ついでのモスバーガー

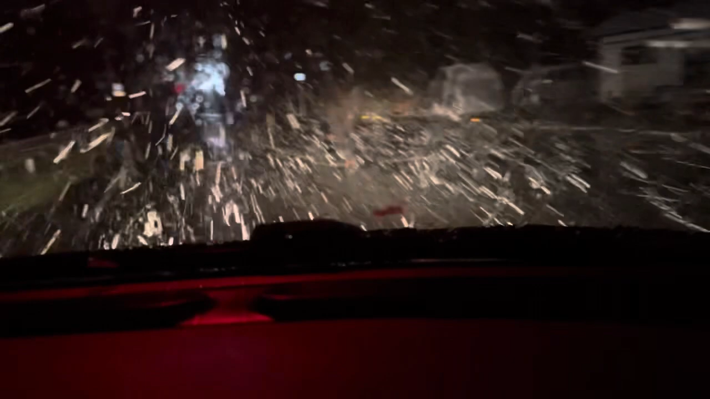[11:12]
すごいよねーすごいよねーこれが京都中間部まあ、今、8時やなー、20時、17分ぐらいやねーけどまあ、この時間帯だったら、もう、
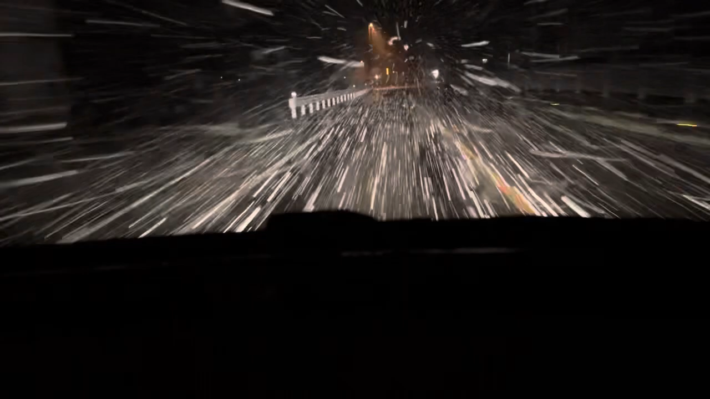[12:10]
あー、すごいでー、ほらほらフィアットはちょっと背が高いからなー窓に、あったら直撃やんはははははいや、朝あたりまだ雪積もってんねー朝朝朝だったら、積もんねーって